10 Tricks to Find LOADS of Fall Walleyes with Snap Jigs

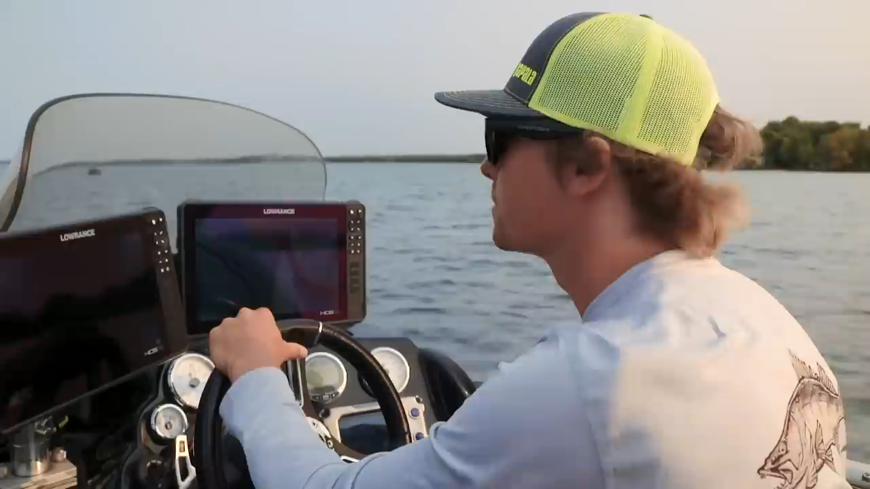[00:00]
Alright, so we just got out here and really all I'm doing is just grafting for the fish.
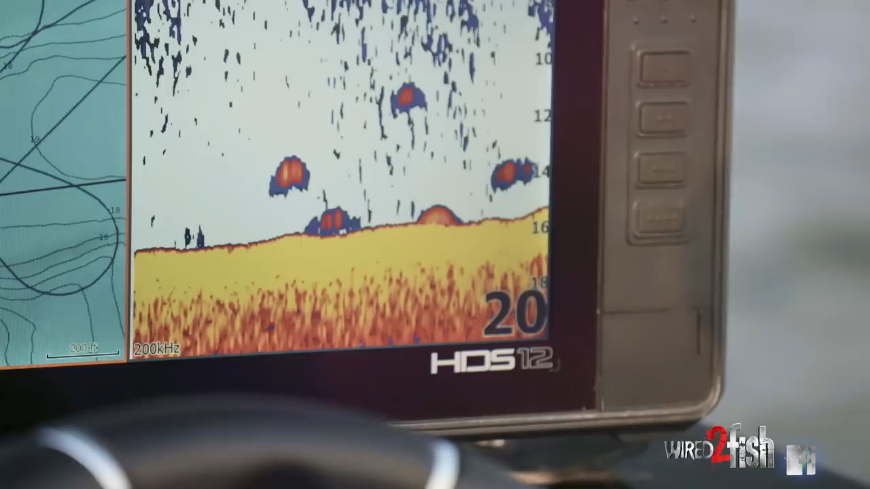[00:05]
First thing that I do when I go out walleye fishing is I'm on my grafts all day.
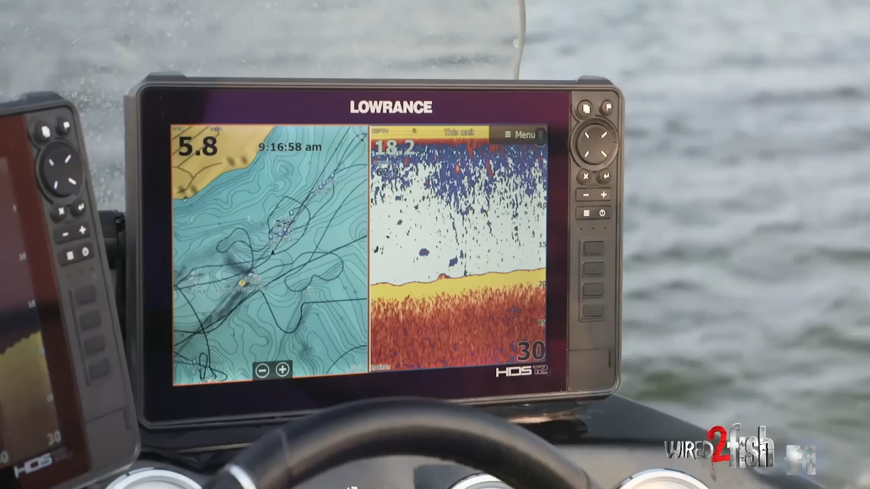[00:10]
I really don't stop until I know there's fish in the area.
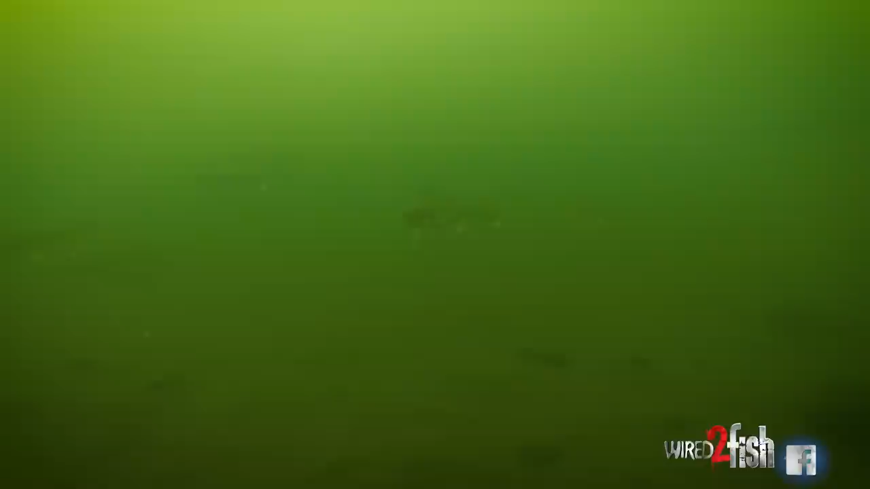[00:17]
And right now I'm really just looking over kind of a sand flat. It's getting close to fall time, so they're in that transition period.
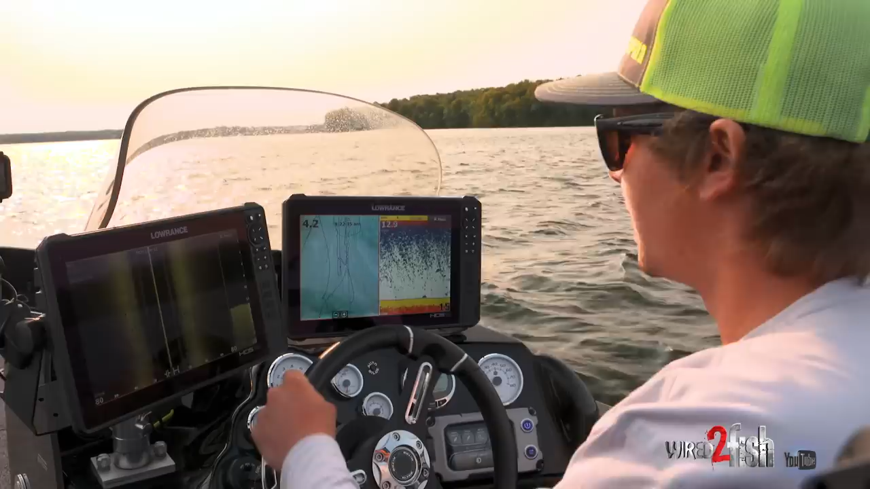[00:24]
And I think they're really just using this right here. It kind of narrows down and goes back into a couple bays. I think they're just using this as a little bit of a highway, but right there. I mean, you could see we're just kind of running this sand flat, kind of coming in through like a little mouth right here.
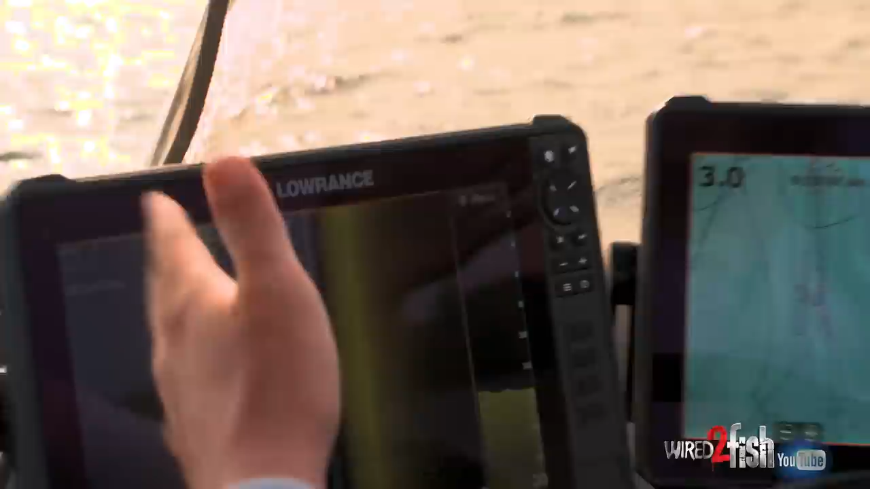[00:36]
And right there is one, two, three, four walleyes, another one right there.
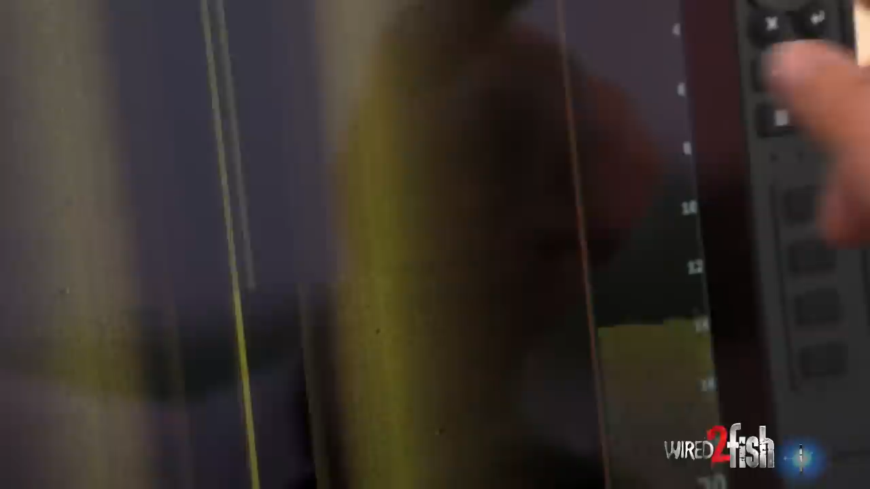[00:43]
And running these sand flats with the structure scan, I mean, it makes it so easy.
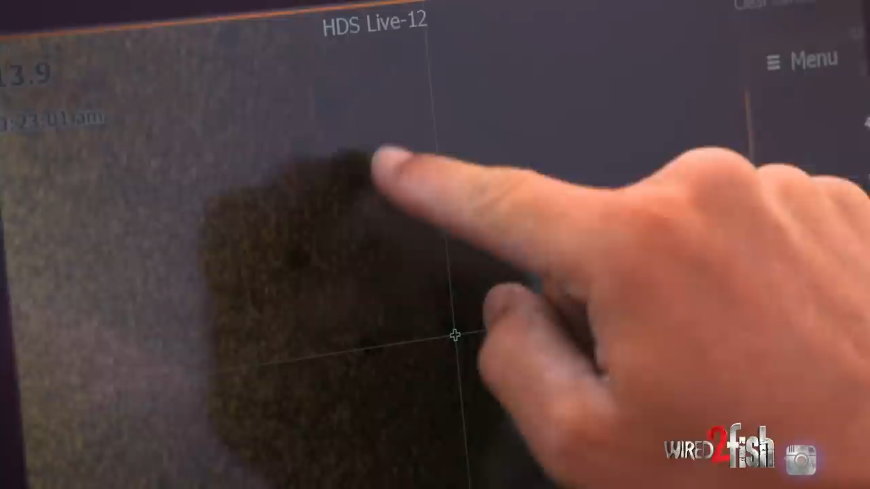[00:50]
I mean, right there is probably one, two, three, four, five, there's 10 or 15 fish right there.
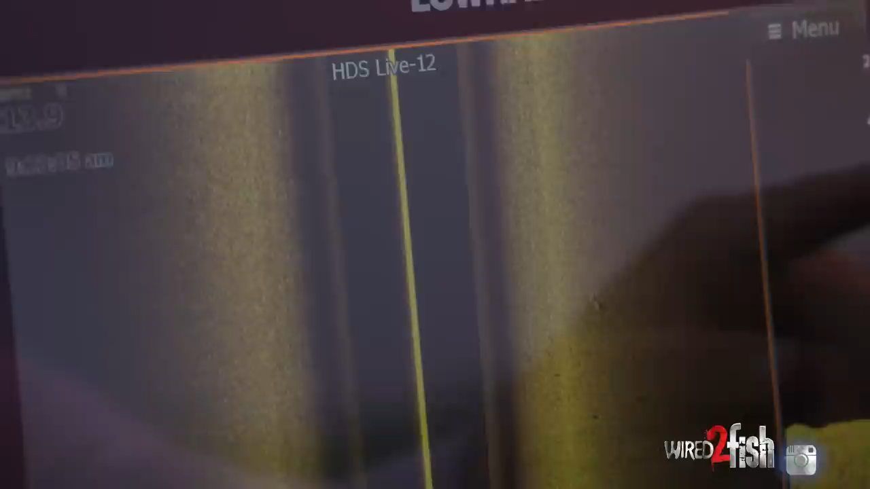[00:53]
And it makes it super easy on these sand flats to find them, especially with the structure scan. And looking out 80 feet to each side there, there's no rocks out on these sand flats.
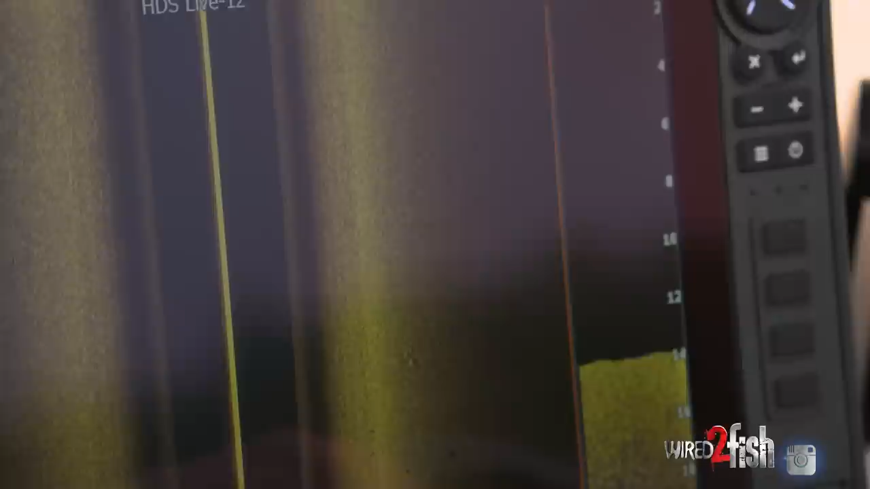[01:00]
I mean, there is a few you get over there a little bit and it,
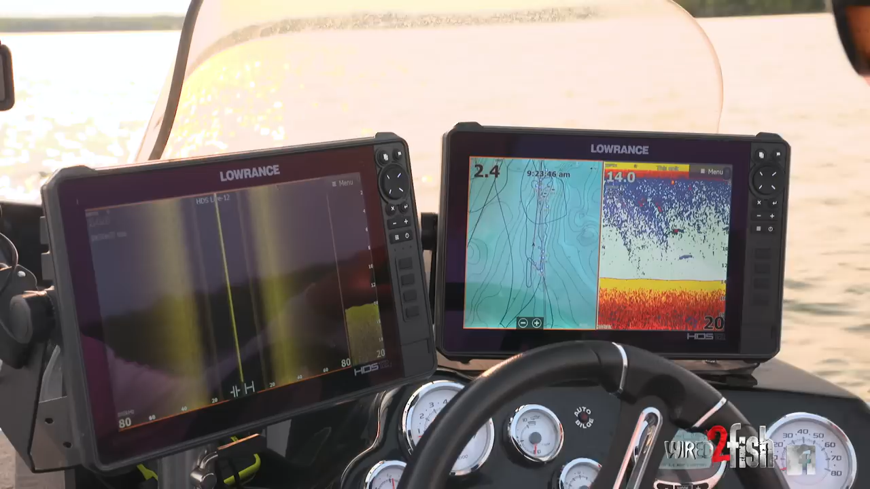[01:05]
I mean, right there's a couple of rocks and you can kind of tell them are rocks. I mean, it's pretty easy.
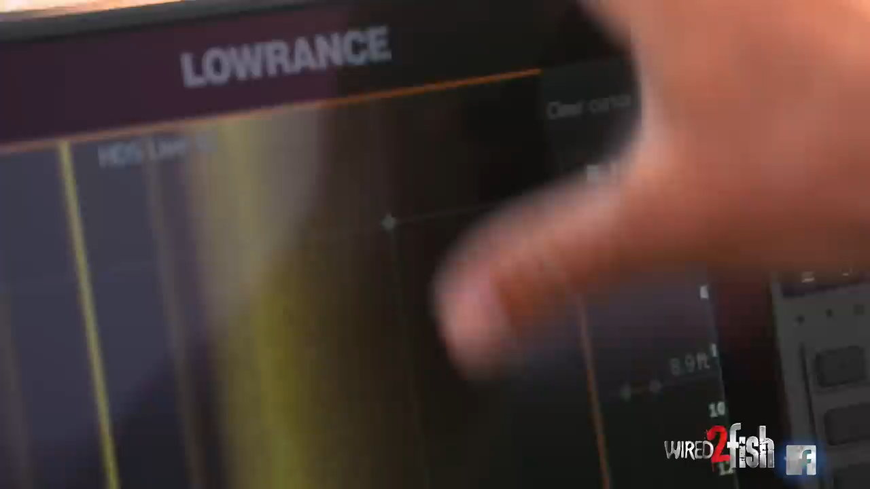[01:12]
You can see the big square shape, but get down to here, you can see them shadows in there. And, and that's really what you're looking for is just some big black blobs, especially on sand flats, it makes it really easy.